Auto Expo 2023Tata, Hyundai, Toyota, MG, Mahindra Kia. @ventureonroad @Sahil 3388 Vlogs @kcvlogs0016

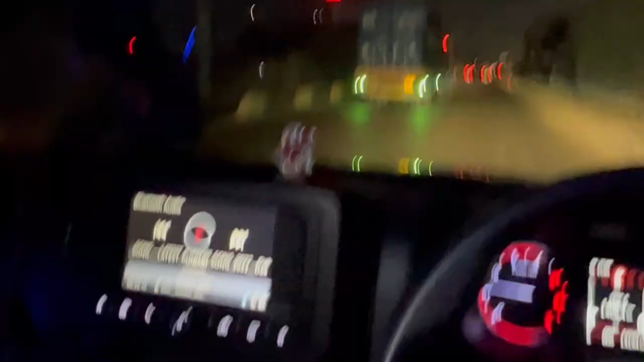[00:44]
आप देख रहे होंगे भाई साहब, ये देखो ट्रक चल रहे हैं अभी, तो चल रहे हैं अभी।